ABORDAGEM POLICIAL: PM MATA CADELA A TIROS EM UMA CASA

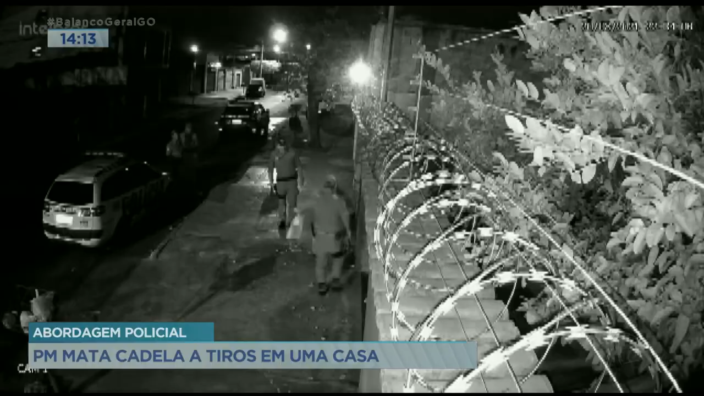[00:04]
O vídeo mostra uma abordagem da polícia em frente a uma casa. Em seguida, a cadela sai do imóvel e anda em direção a um dos PMs. Ele saca a arma e atira na cabeça dela. O policial queria entrar dentro de casa, tanto é que nas filmagens dá pra ver ele colocando o pé dentro da minha casa.